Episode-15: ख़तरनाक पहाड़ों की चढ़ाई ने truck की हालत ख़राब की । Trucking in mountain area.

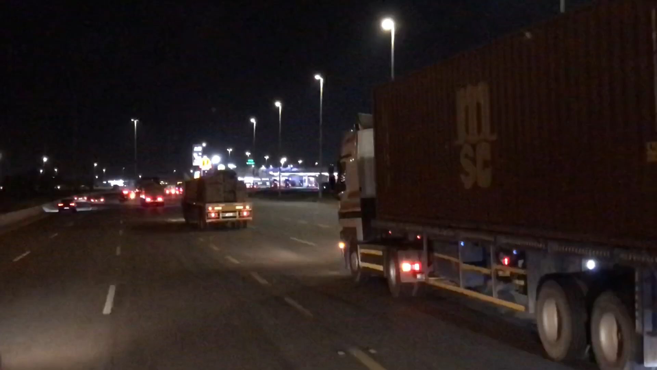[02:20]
हो चुका है रहेली का एक पैट्रोल पर तो मैं भी जद्दा से निकला हूँ और यंबू रोड पर हूँ अभी मैं चेक्पोइंट से
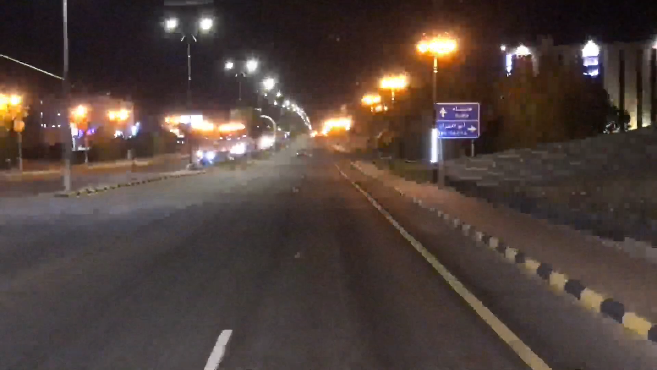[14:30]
भागते भाइसाब हम पहुच गए है अलवच जहां भी निगा गुमाओगे पूरा एक दम खाली है कुछ नजर नहीं आ रहा है बाइसाब सिंगल सिंगल कोई-कोई कार नजर आ रही है